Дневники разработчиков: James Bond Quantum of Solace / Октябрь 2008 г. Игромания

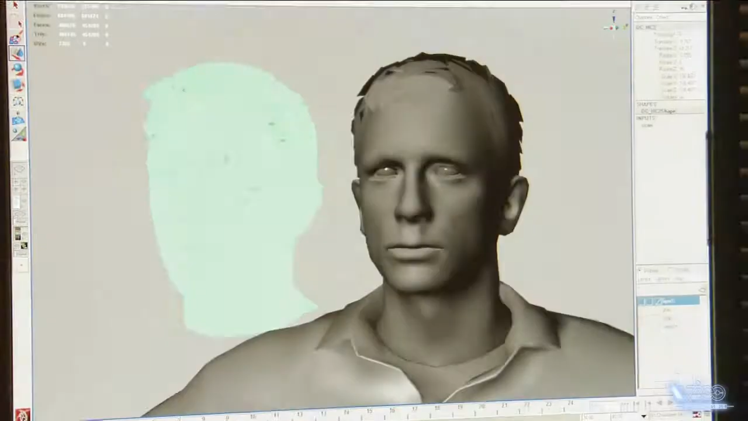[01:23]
Перед вами Дэниел Крейг, а точнее его трехмерный скан высокого разрешения.
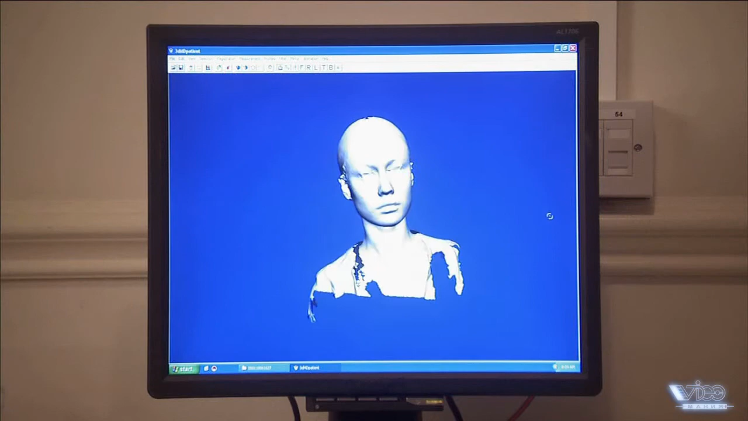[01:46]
У нас уже есть скан Ивы Грин, Камилы и Эм.
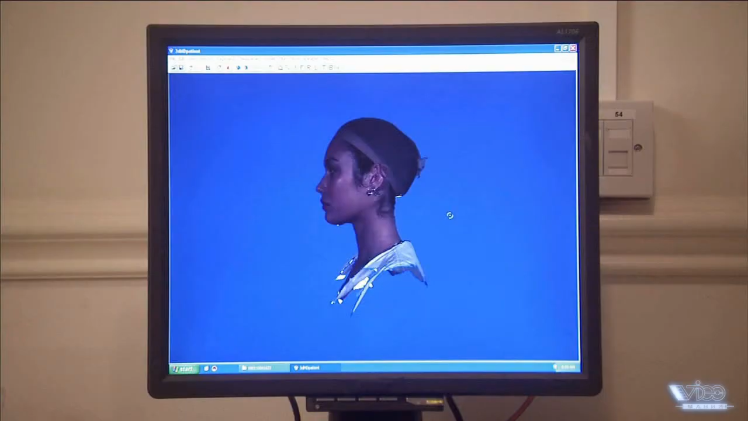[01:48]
Это очень забавно. Здорово! Она такая классная! Парни, это просто изумительно.